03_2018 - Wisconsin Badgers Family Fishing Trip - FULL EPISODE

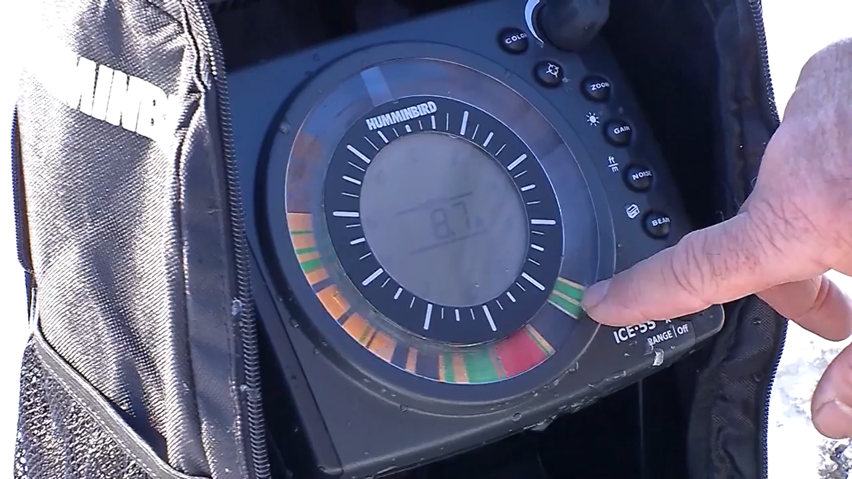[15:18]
There he is. That's so much fun, isn't it? When they come off the bottom like that? Yeah, it is. Oh, that's a splake. There's a splake.
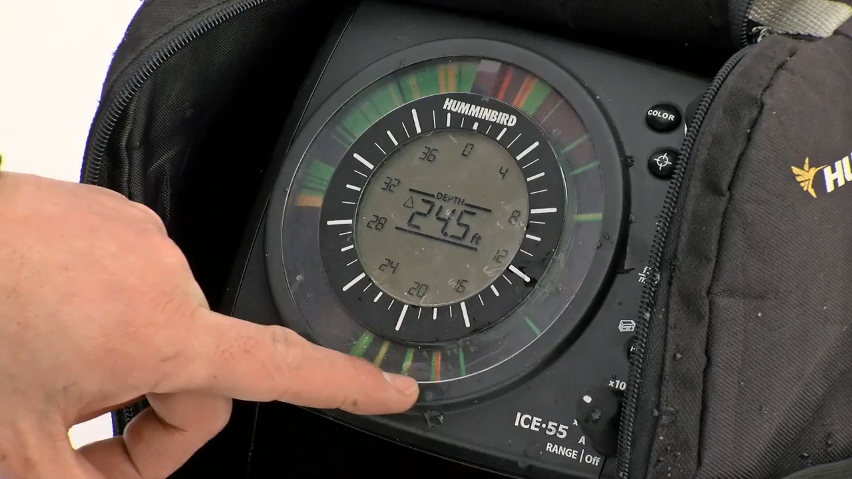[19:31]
On screen: depth 24.5 ft
Yep, I see him. Got him? Yeah. All right. Cool, man. I'll tell you, this is the first hole I fished in.